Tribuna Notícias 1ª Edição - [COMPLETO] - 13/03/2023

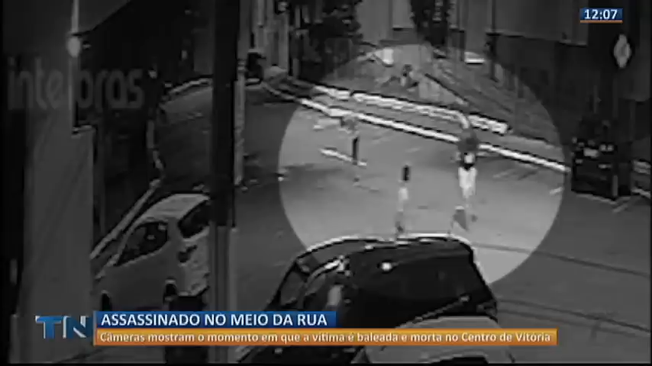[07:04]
Eles gesticulam, parecem brigar. O de camisa escura, gente, o de camisa clara, são comparsas.